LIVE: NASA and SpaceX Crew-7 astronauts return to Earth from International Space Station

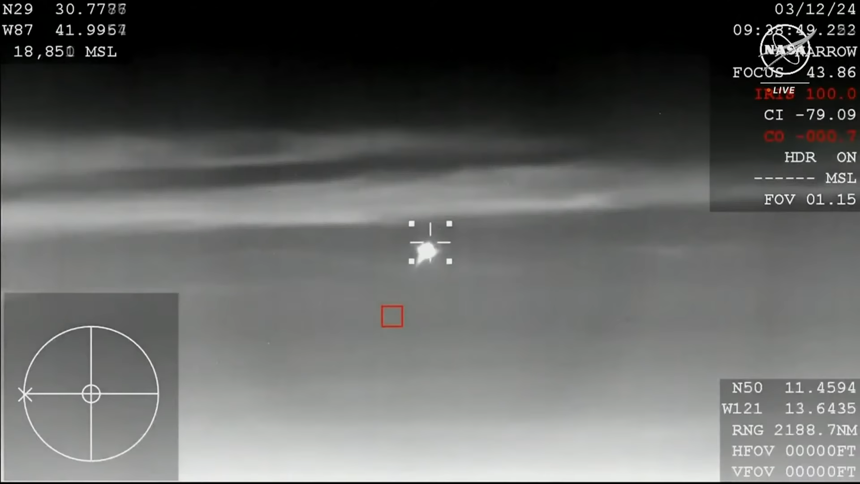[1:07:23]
It is streaking through the sky as it continues to re-enter the atmosphere. Again, those parachutes have not quite deployed just yet,
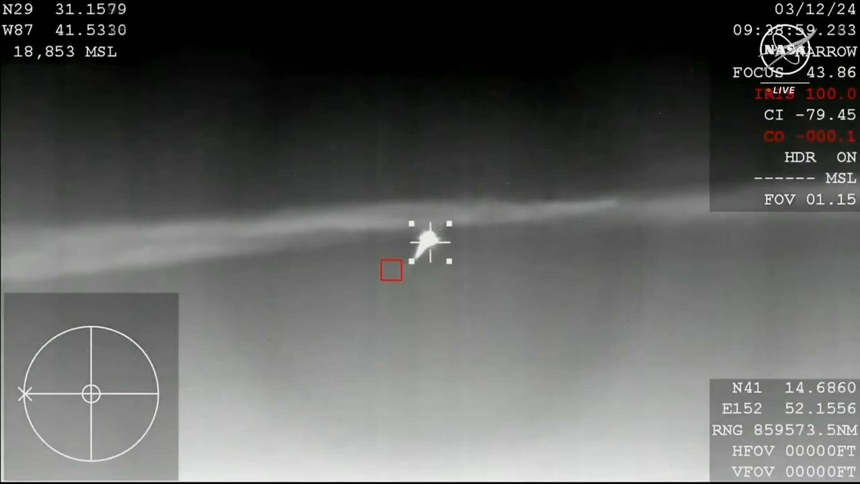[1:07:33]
but once they are through the atmosphere successfully, we'll first see the drogue chutes deploy. We're targeting 2:43 a.m. Pacific for that.
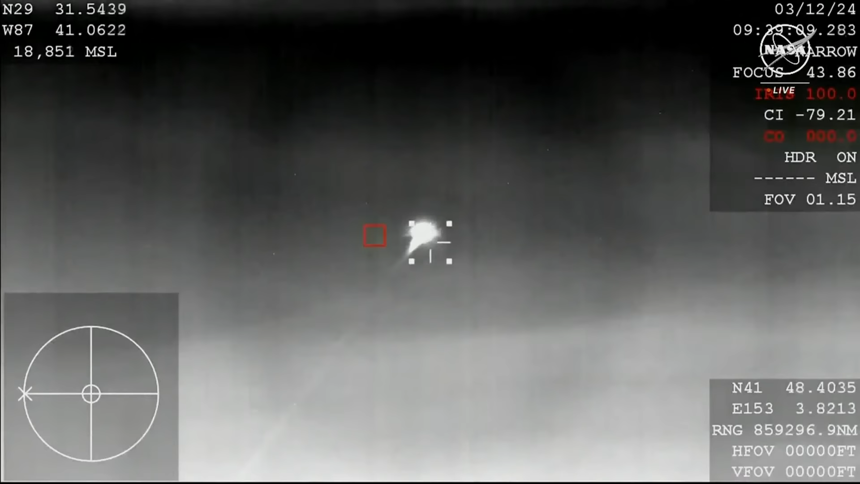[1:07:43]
And just seconds later, at 2:44 a.m., we'll see the main chutes deploy. And, of course, splashdown at 2:47 a.m. Pacific off the coast of Pensacola.
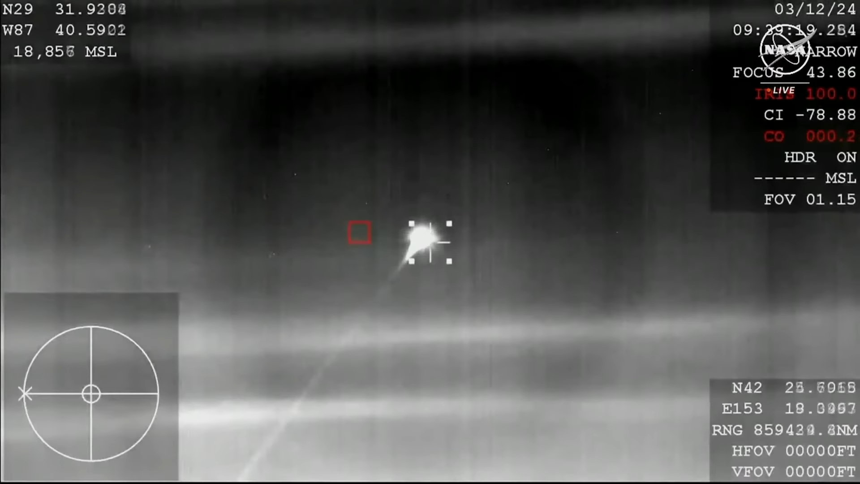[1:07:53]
Yeah, this view is a thermal view, tracking cam from NASA's WB-57 plane.
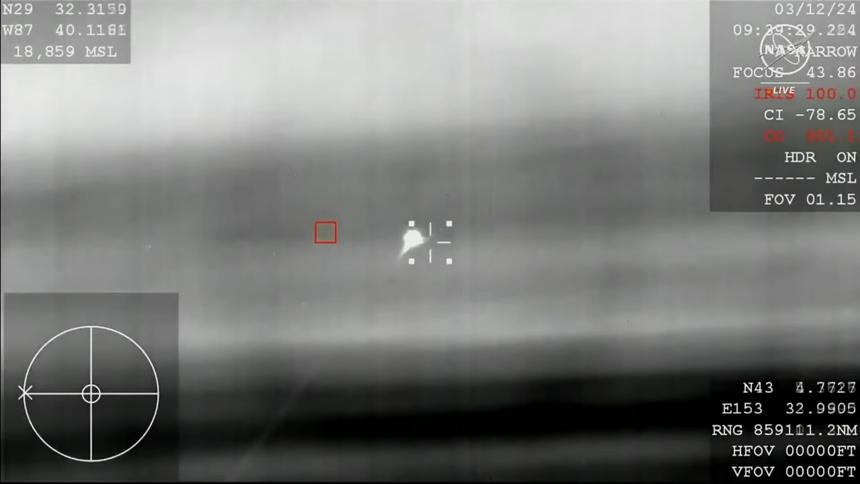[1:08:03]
I always love seeing this come through because the brightness gives you a good idea of, and it will start to get dimmer and dimmer as we get closer to the drogue parachute deployment.
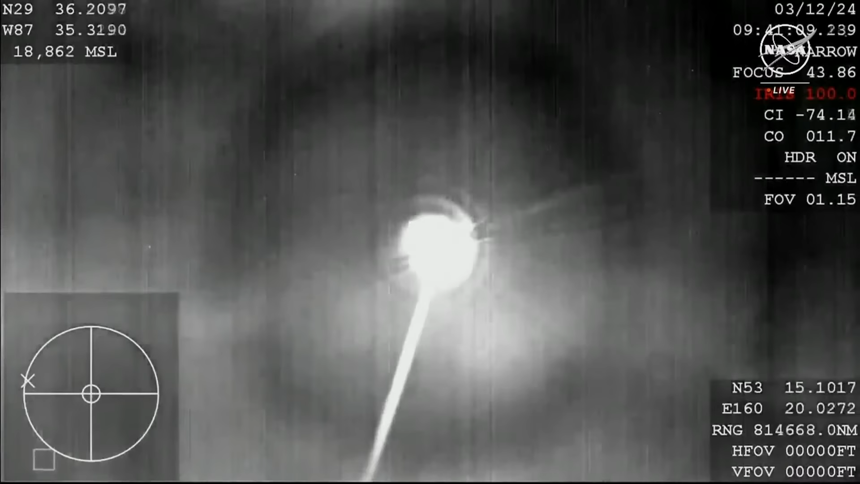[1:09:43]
That thermal cam showing us live reentry of the Crew-7
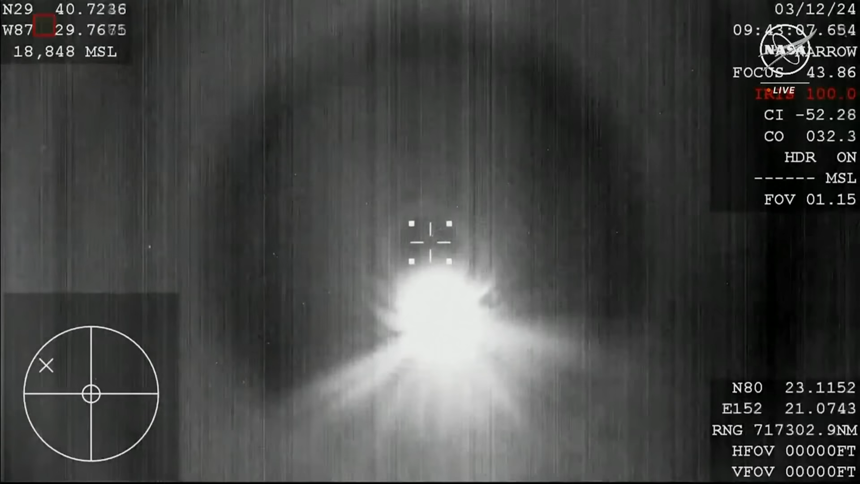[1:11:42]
The thermal cam will provide us a much better view of the parachute deployment. So we are standing by for those drogues to deploy.
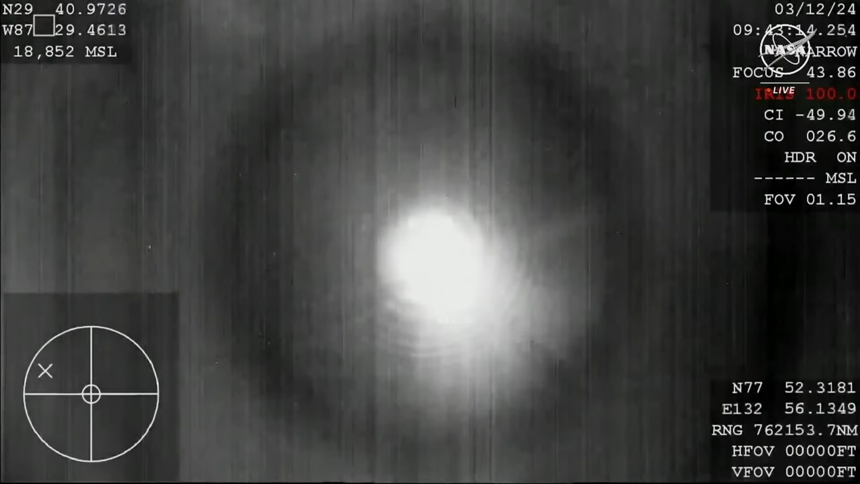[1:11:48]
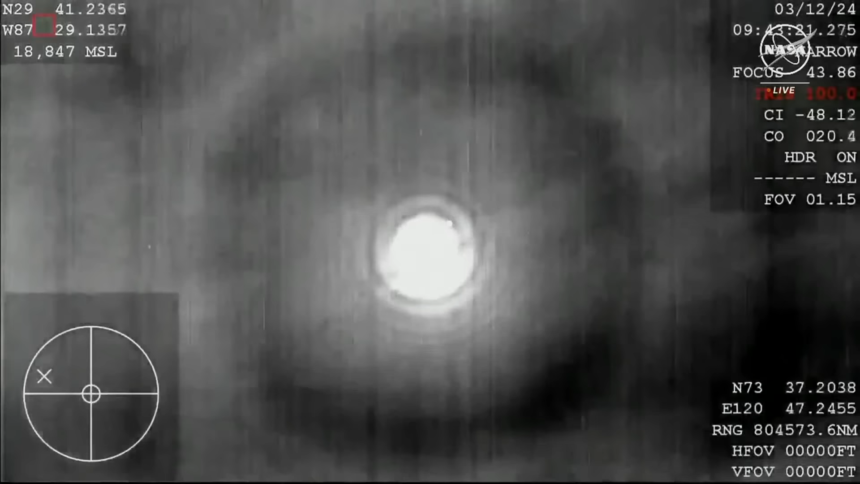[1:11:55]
We should see that begin to happen here any second from now.
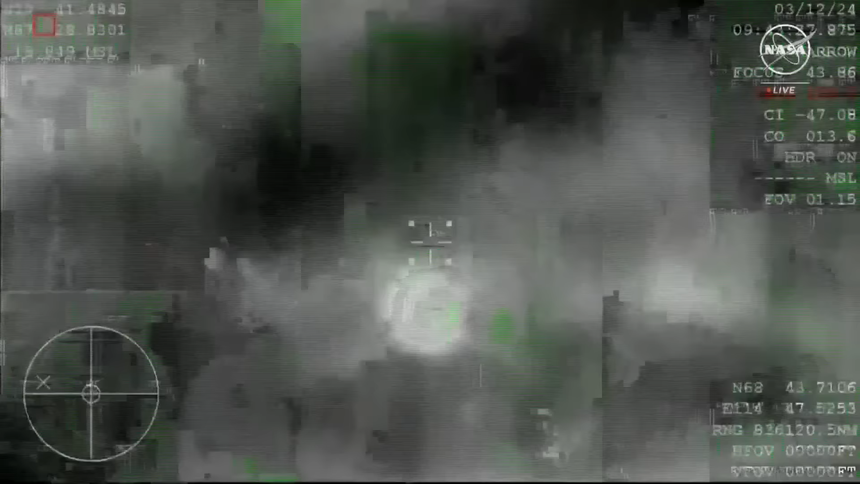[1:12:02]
Tracking to about 15 seconds until drogue deploy.
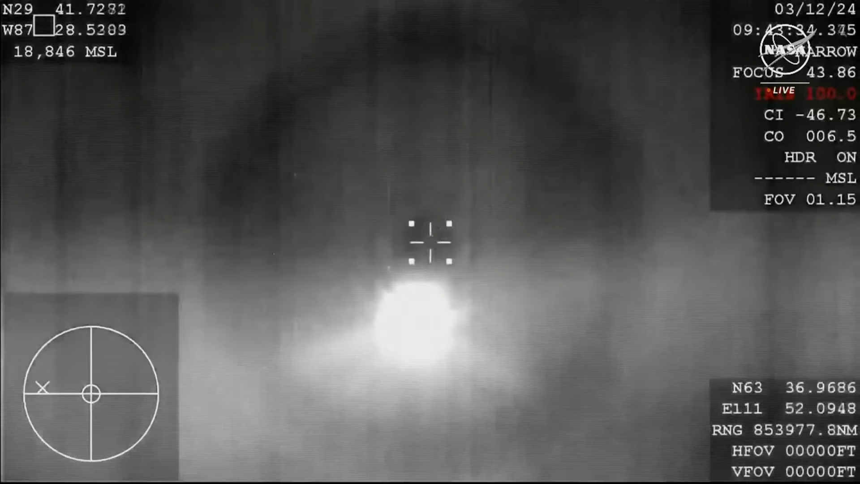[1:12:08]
Once again, Dragon is reading its altitude as well as barometric pressure to determine when the appropriate,
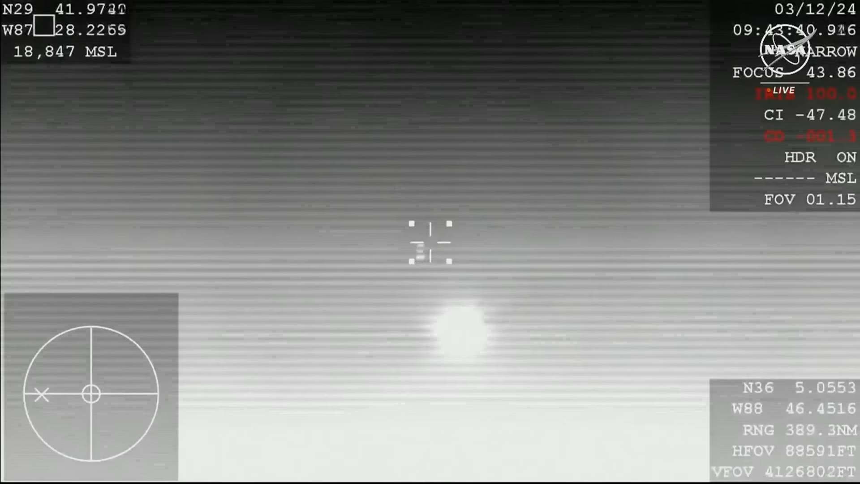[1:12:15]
and there we can see the drogues deploying now, the appropriate time to deploy those drogue parachutes.
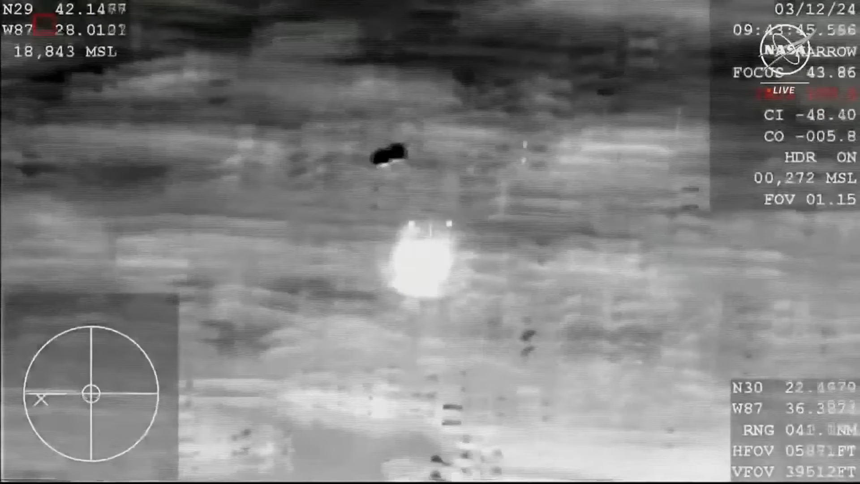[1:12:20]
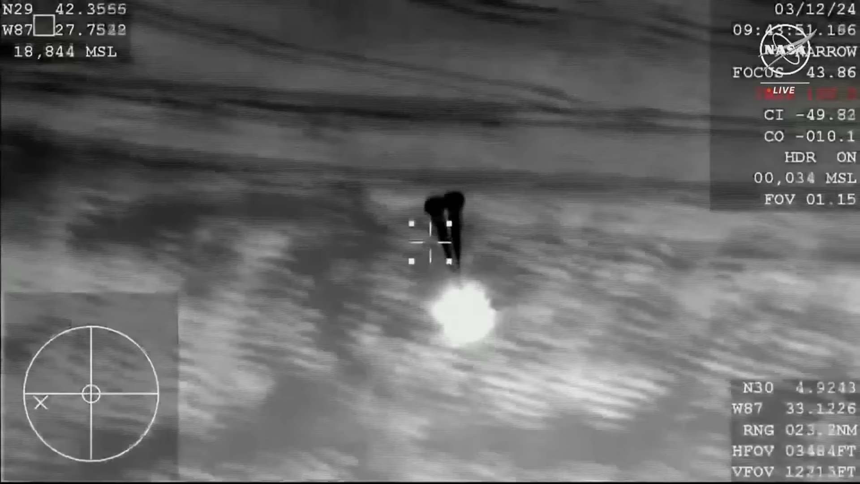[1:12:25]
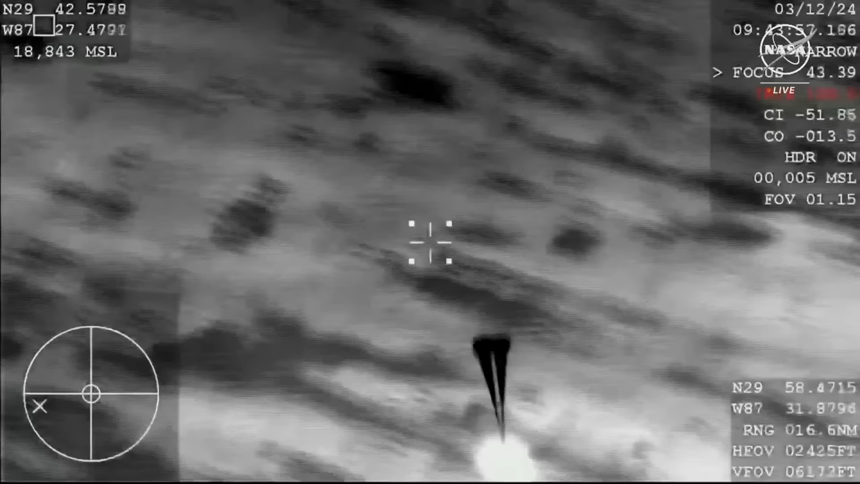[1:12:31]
And so these drogue parachutes do help to stabilize and decelerate the vehicle ahead of the mains being deployed a short time after.
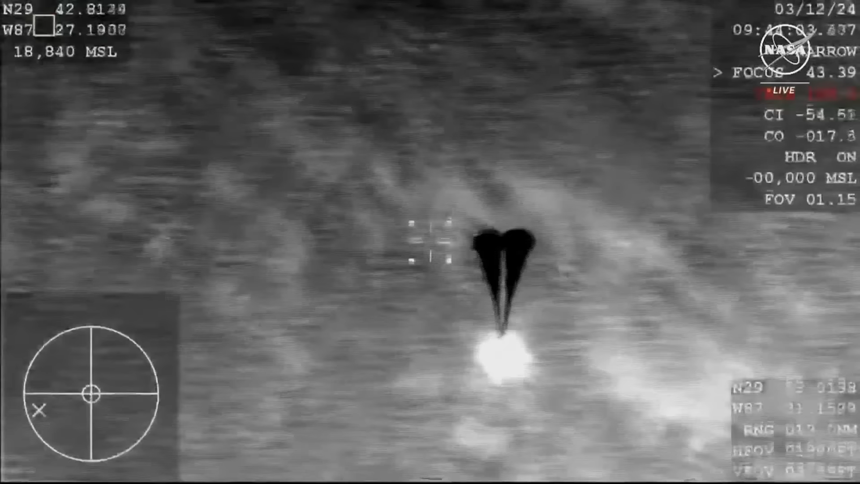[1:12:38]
Expecting mains at about 30. Drogue chute descent rate nominal.
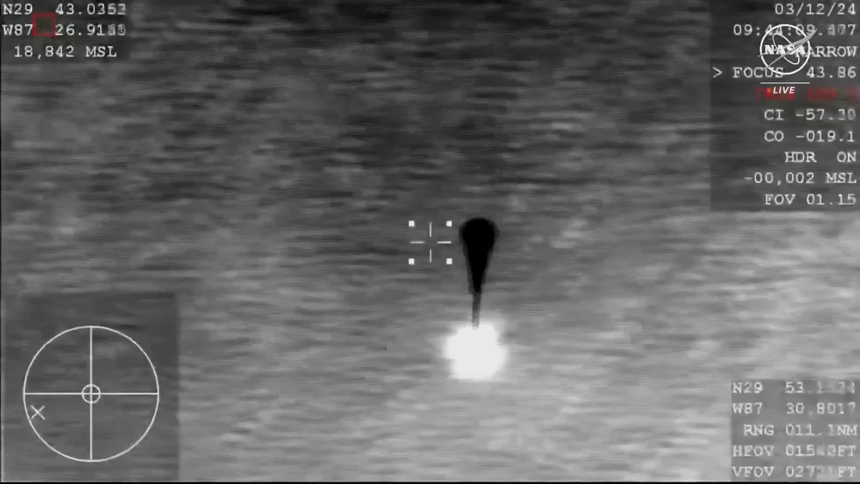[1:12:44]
All right, that's great news there. Indicating that the rate of deceleration with the drogue chutes is as expected.
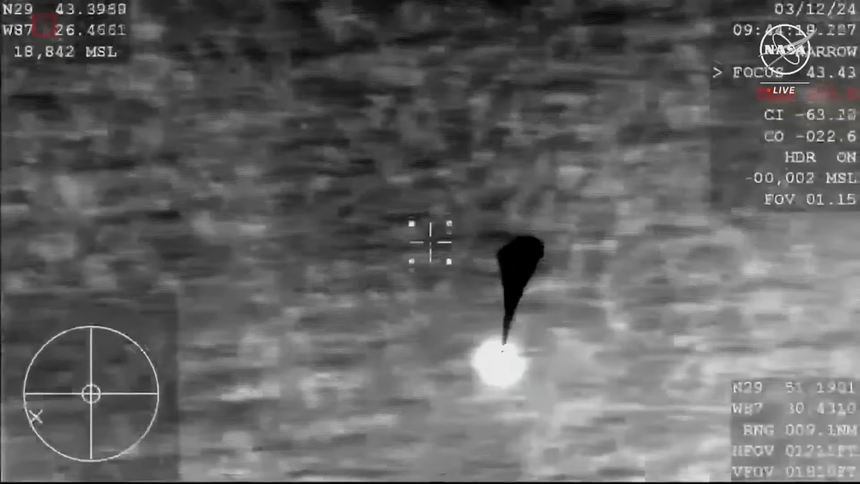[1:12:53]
The main parachutes will deploy next. That will occur around the 6,500-foot mark above the ocean surface.